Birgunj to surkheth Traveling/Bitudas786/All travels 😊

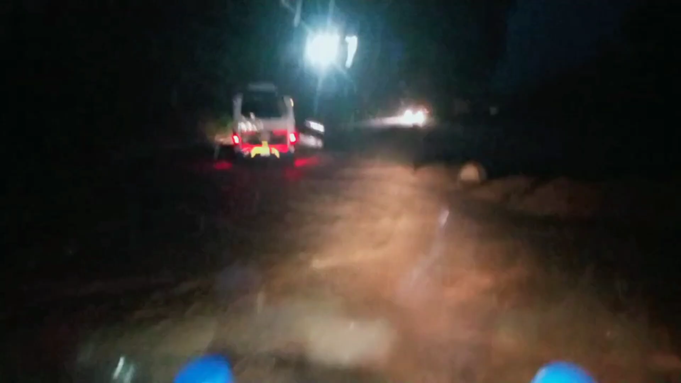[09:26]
ये देखिए रोड में पानी लग चुका है, और एक यहाँ पे स्कॉर्पियो, ये देखिए समाधे,